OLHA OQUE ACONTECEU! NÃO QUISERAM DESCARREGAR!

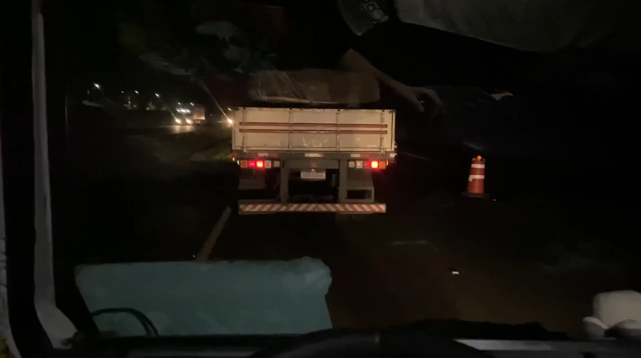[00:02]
Fala meus amigos, hoje nós comecemos a viagem puxando fila, aqui numa abrinha aqui perto de Quatro Barras, desde lá de Piracuara até aqui puxando fila, uns 10 km de fila por aí, acho que dá Tô meio ruim Aí de amanhecendo eu passei aqui no sentido contrário, que daí eu dormi, coisarada, parará Pireira e essa obra já tava, e tava uma fila maior que a de agora né, com certeza, porque
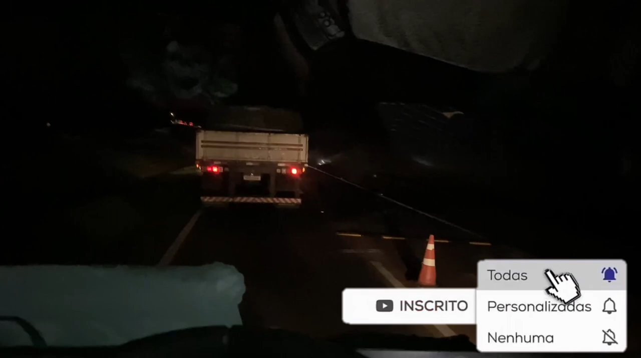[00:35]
Aqui eles tão recapando a pista, daí tem um degrau né,
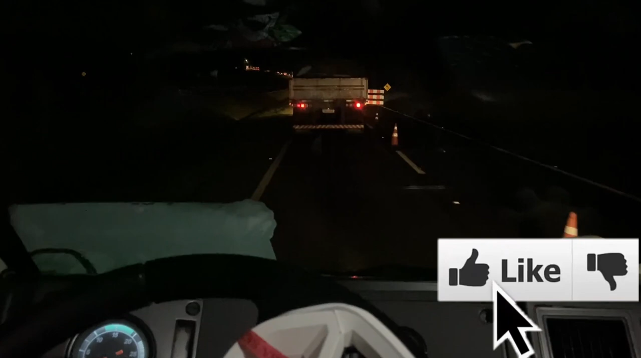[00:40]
um degrauzinho elevado do Palmo, acho Onde tá aquela vazinha lá, acho que uma coisinha piscinha Tava aquelas máquinas que vai quebrando asfalto e jogando pra dentro da caçamba assim, sabe E daí, uma carreta de certo, não sei o que que aconteceu,
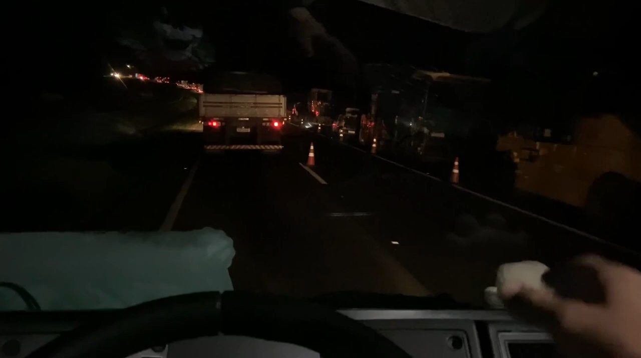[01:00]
a carreta de certo caiu dentro Da valeta, e foi puxar pro lado de fora, e tombou em cima da máquina cara, uns 112 grandinho Nossa véi, que dó de tempo Tava meio fiscadinha, aí não deu de ver direito, quando eu vi tava em cima e não deu nem de O elevado, ó, ui, dá bem mais de um Palmo né, ah, vocês não vão conseguir ver Mas, ah, conseguem aí, só que lá na frente eu acho que tá mais baixinho,
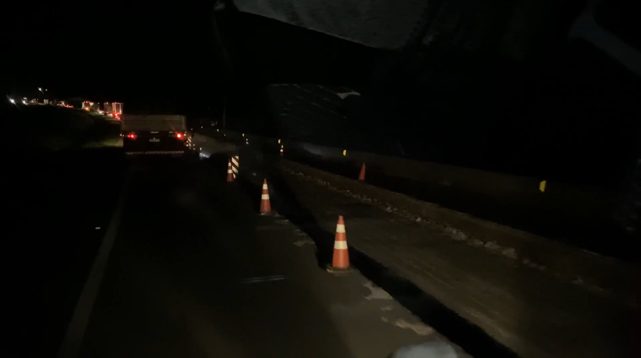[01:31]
talvez de manhã Deu de ver que tava mais baixinho, daí eles tavam comendo asfalto ainda, aí o degrauzinho tava menos, aí lá ó,
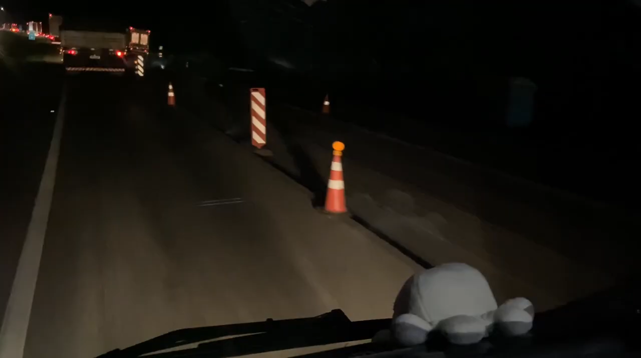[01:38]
aí a carreta de certo foi pra ali,
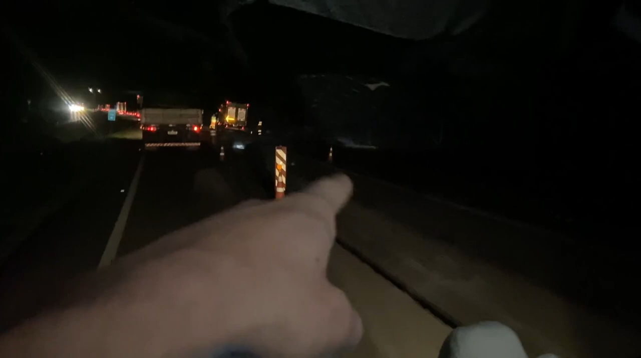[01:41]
foi puxar de volta, tombou em cima dessa Máquina, a máquina tá até aí ó, toda quebrada, aí,
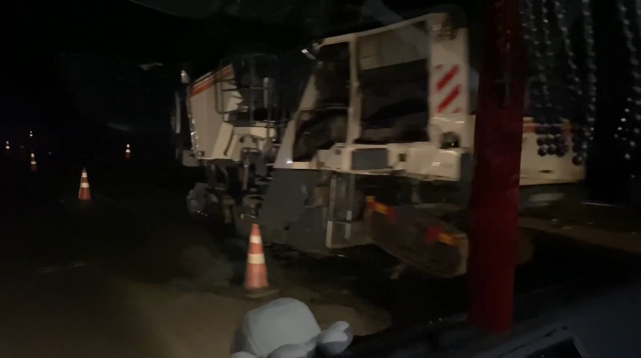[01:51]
tu é louco aí, aí tu imagina, a tranqueira que deu, que vai atrás da obra né, que estragou a máquina com certeza, agora liberou,
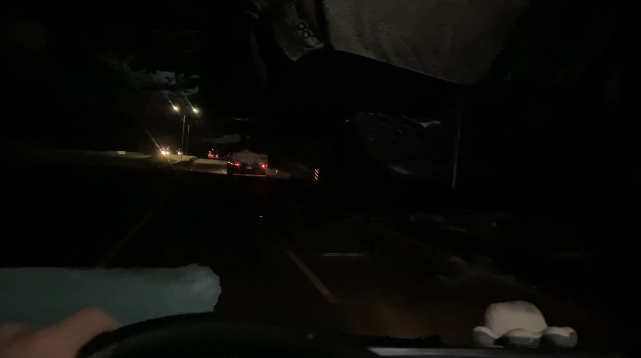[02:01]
parar ali pra dar uma engraxada no carro, bota até um pintão separado pra engraxar o carro,